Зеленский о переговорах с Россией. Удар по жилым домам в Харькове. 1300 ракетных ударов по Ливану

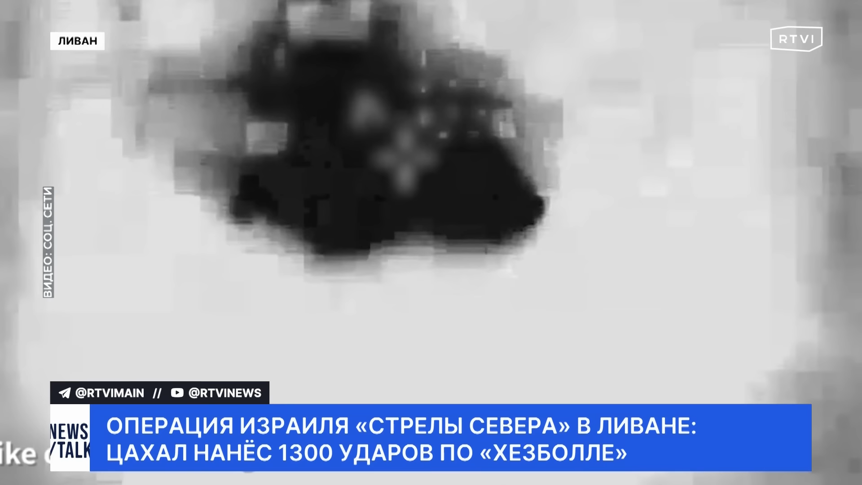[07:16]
На этих кадрах предположительно сначала поражение такого объекта, а затем самопроизвольный пуск реактивного снаряда после воздушного удара.